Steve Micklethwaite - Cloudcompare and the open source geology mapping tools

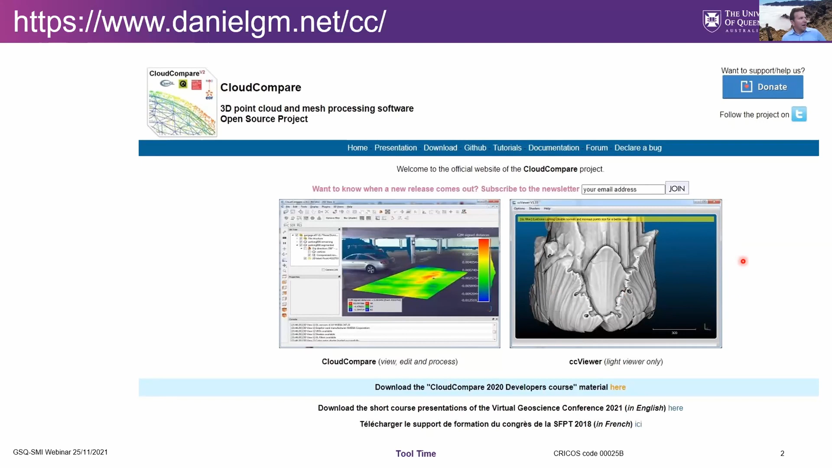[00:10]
It was actually developed, oh, I'm not moving on. Why is my thing not moving on? It was developed by the French nuclear industry a number of years ago,
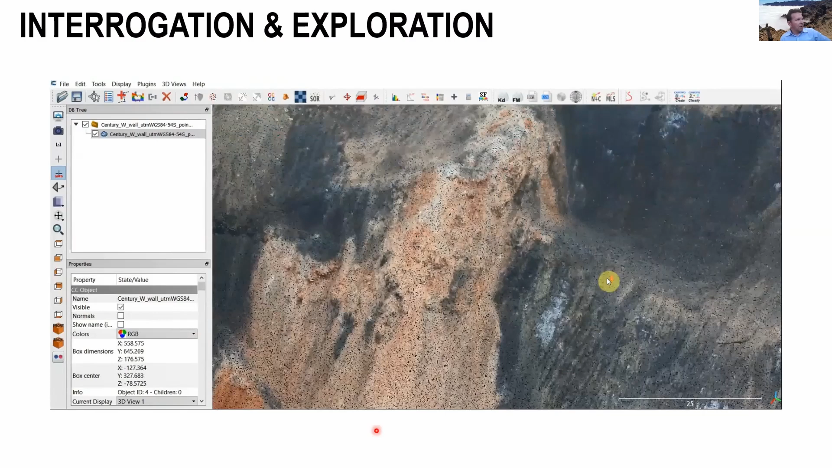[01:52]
So here's an example of an open pit where we flew a drone survey and generated a point cloud, and that's a very photorealistic model, but as you zoom in, you can see that it's actually composed of lots of tiny little points,
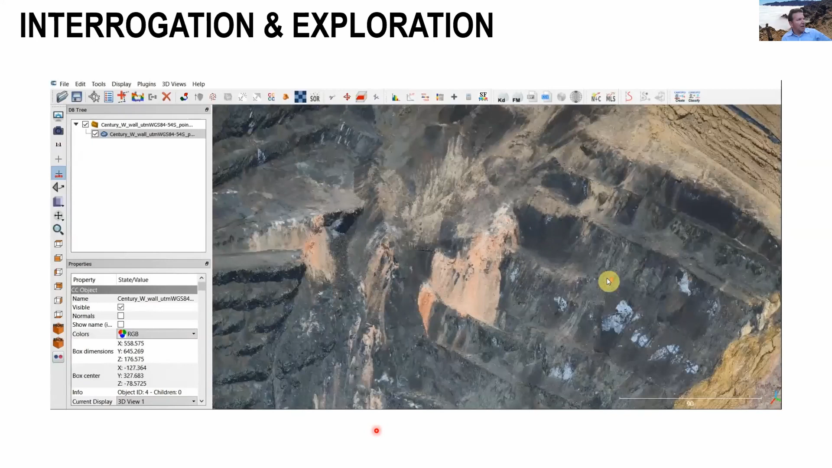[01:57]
which each have a normal, an orientation to them. And even without the geological tools specifically developed for it, which we did, it's still very, very powerful. You can take a point cloud like that, which is many millions of points, and you can begin to play with the color spaces to draw out different features in the model.
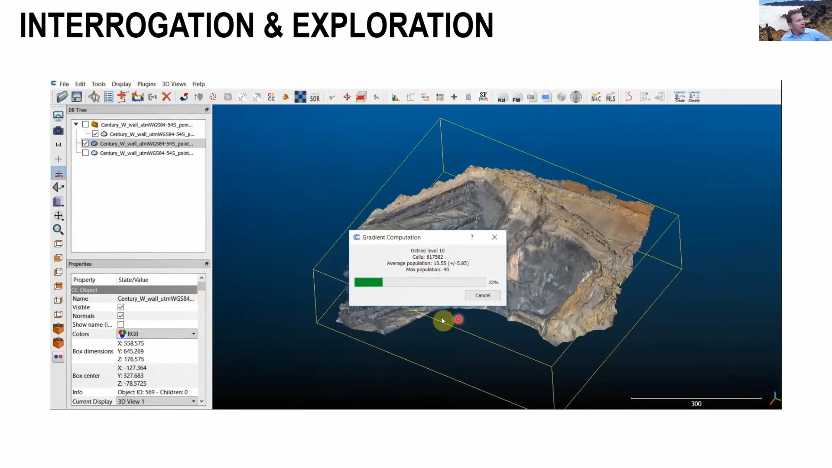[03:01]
And you can go one step further from there, and you can actually begin to look at things like curvature or gradient in the surface, so you can map out, again, different features from looking at the curvature.
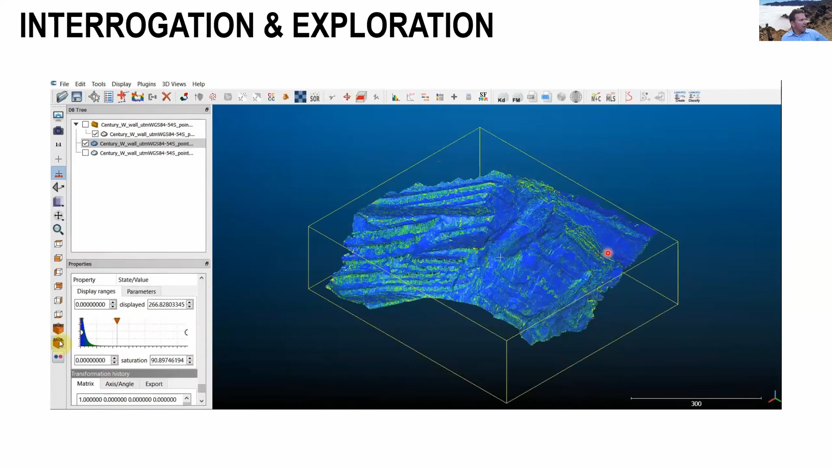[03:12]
You can see just appearing in the top right, there's clearly a normal fault network that's related to the collapse of this wall into the open pit. And you can also look at things that geologists really understand,
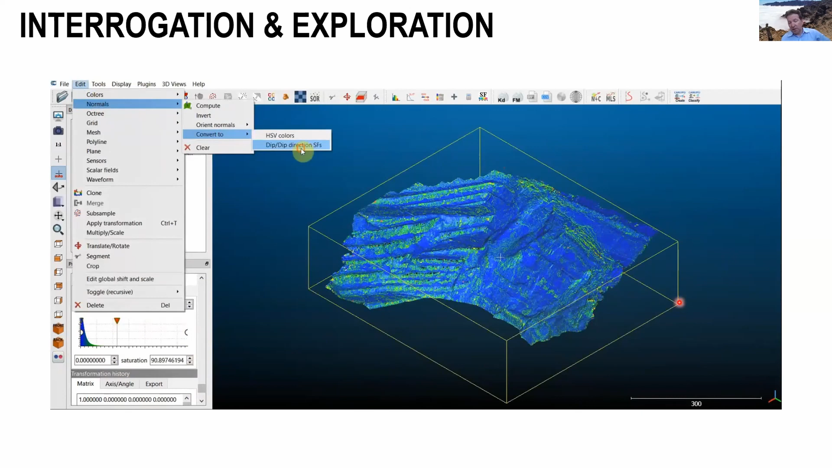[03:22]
like dip orientation and strike orientation and color the point cloud by that information. This video is going to keep playing, I can't seem to interact with my screen once it's playing on zoom very easily.
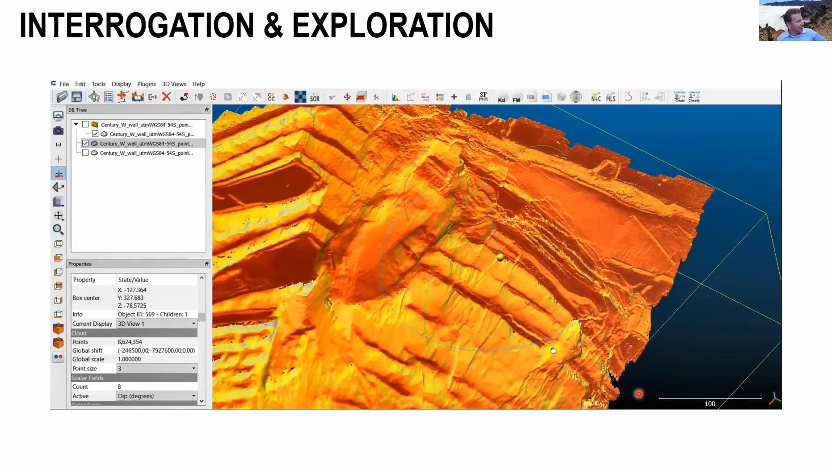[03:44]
But what we're going to do is we're going to now zoom into a section of the point cloud, and we're going to extract this corner of the cloud, this top right hand corner, and very, very quickly isolate the fault surfaces that you can see in there, and very, very quickly isolate the fault surfaces that you can see in there. So I'm just clipping out a section of the code, it seems to have stopped.
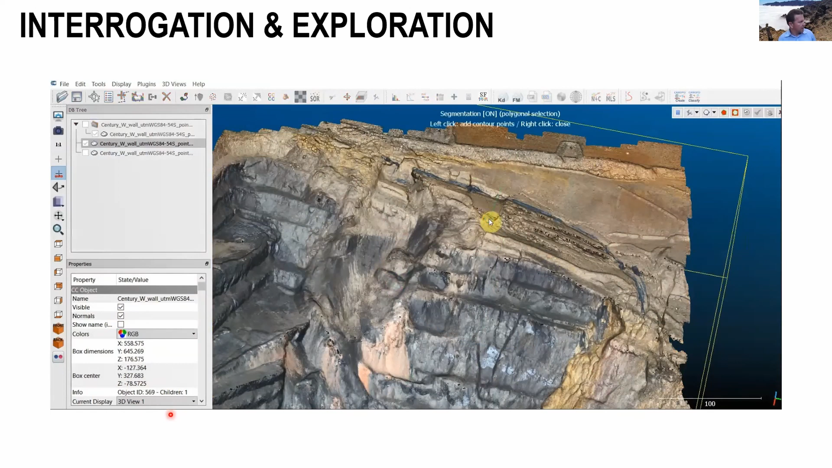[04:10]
There we go, clipping out a section of the code, of the cloud. And we'll go from there to isolate
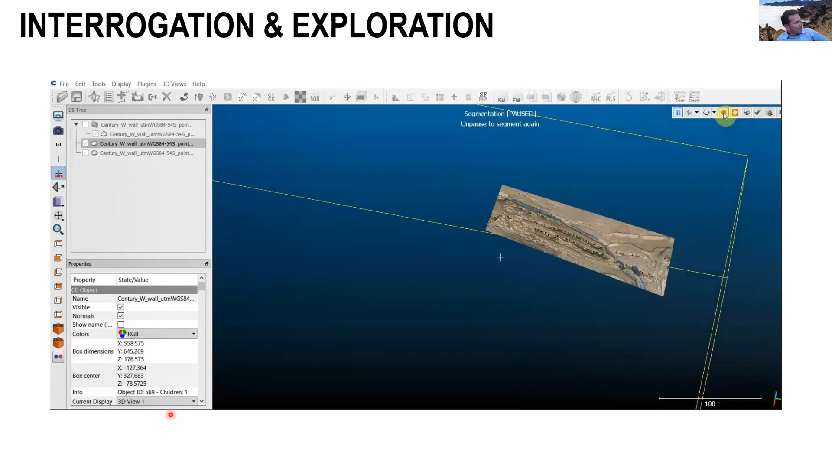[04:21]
the different scalar fields that are contained in that cloud data, and then again, you can extract the actual fault surfaces very, very quickly.
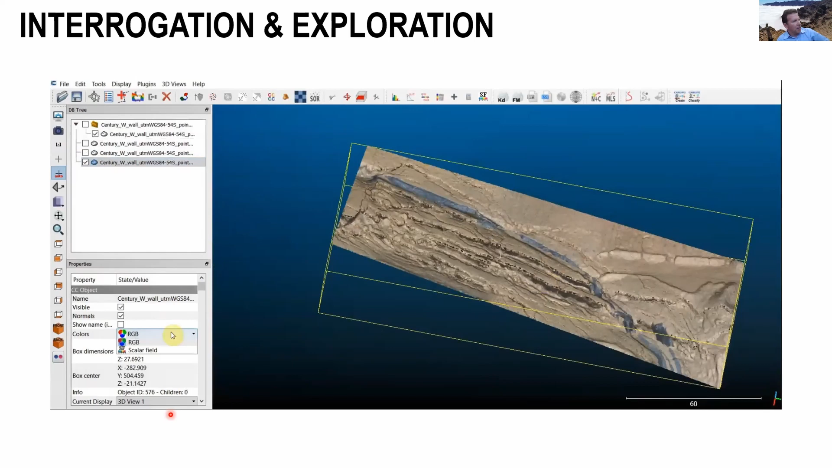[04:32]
So here we are, we're looking at the, I think that's the strike orientations of the dip range, and then very rapidly you can extract out the fault surfaces.
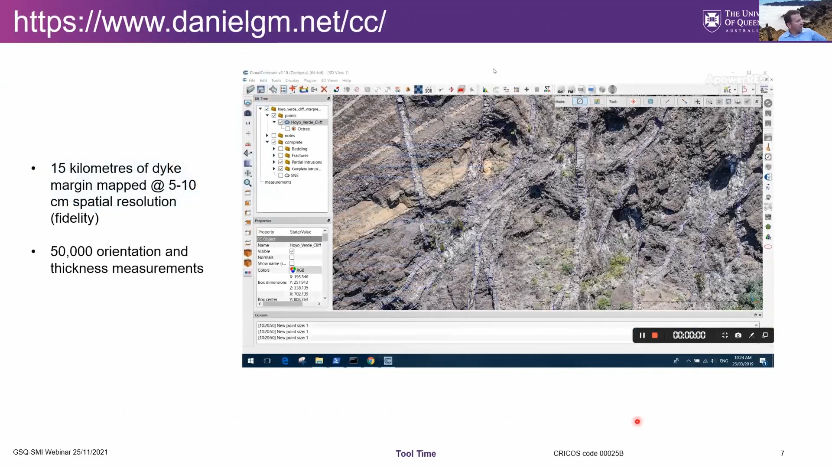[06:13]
And you'll see in this video that Sam used that in a volcanic caldera.